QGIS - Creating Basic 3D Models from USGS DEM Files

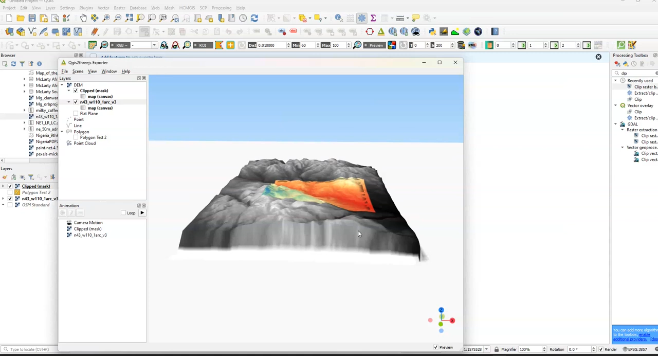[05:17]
We have the black area a little bit, and we have this sort of white kind of blank space open.
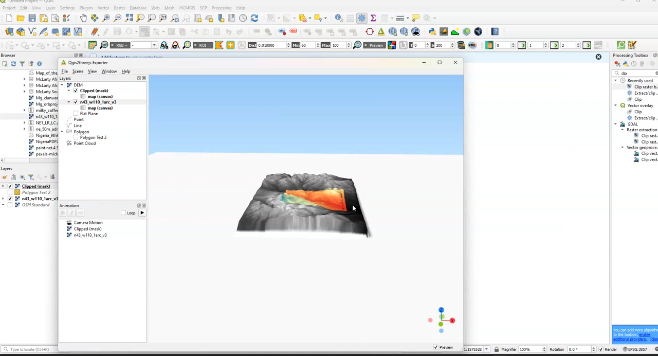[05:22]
Basically, what you want to do is you want to get rid of them. You just want to get this sort of red, sort of colored square. So with this, we'll click Properties on our normal DEM layer, not our Clipped layer. We're going to go for Clipped DEM with Polygon Layer.
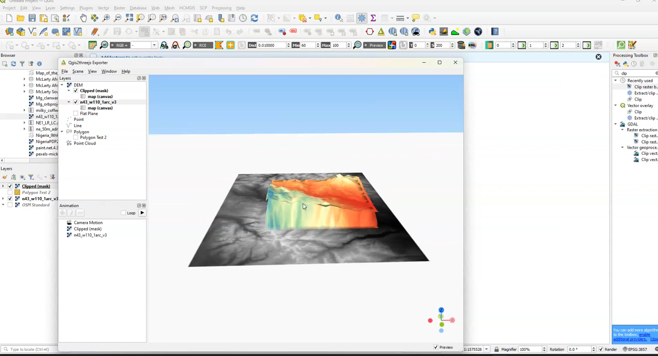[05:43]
Because when we only have one polygon, we have Polygon Test 2. So we click Apply. We'll click OK. I basically just created this 3D map of it now. So we're going to go to Clipped Layer again.
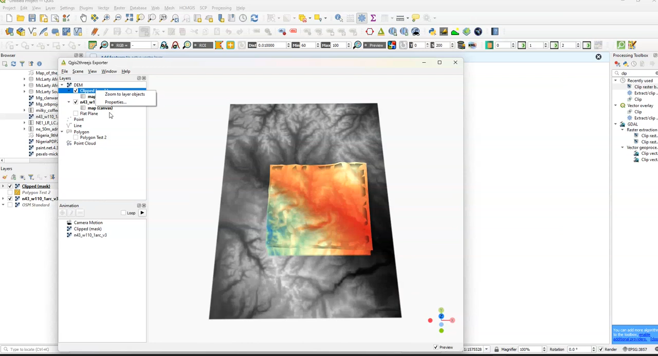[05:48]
Polygon Test 2.
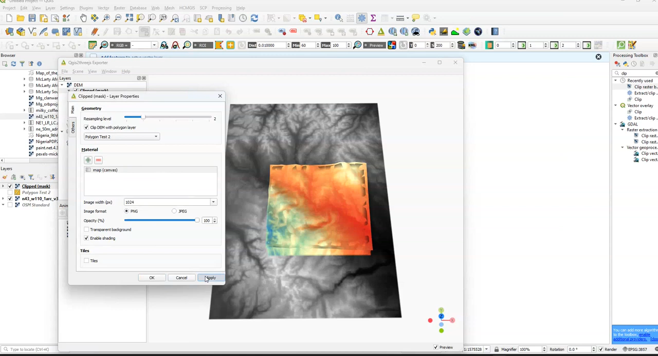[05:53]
And here we have our regular,
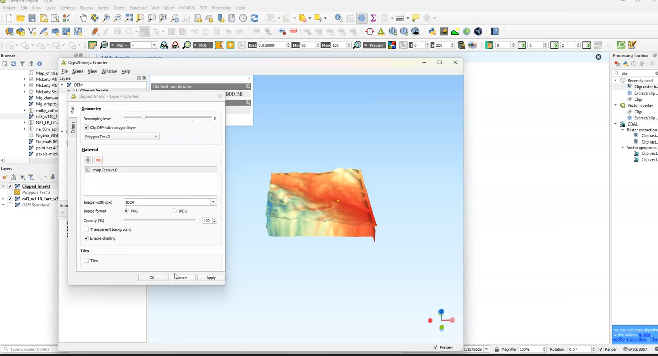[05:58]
yeah, so here we have our regular DEM layer.
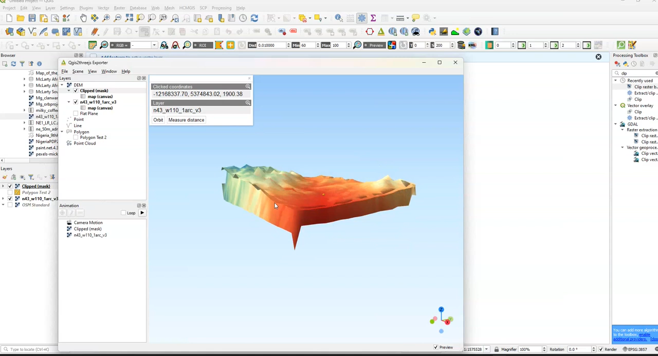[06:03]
Let's put it into a 3D model format.
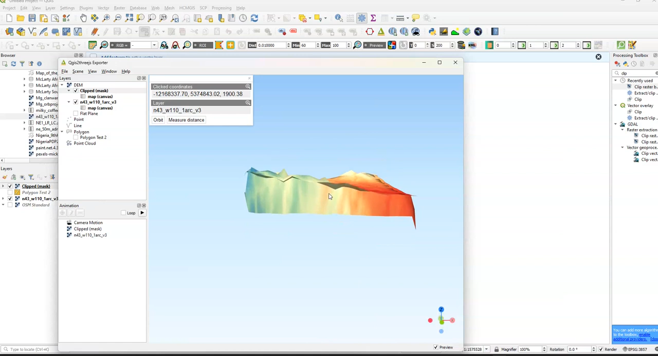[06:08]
Once you get this again, it's sort of, you have a model here. And you can just change the coloration, for example, if you want to go back to Layers. For example, we just click Properties and so forth. Again, we're on Symbology. But yeah, this is basically how you create a basic 3D model in QGIS using DEMs downloaded from USGS Earth Explorer. If there's anything I missed, I'll probably include it in a separate video or a later video. Maybe sometime this or next week. But yeah, that's about it for modeling in 3GIS.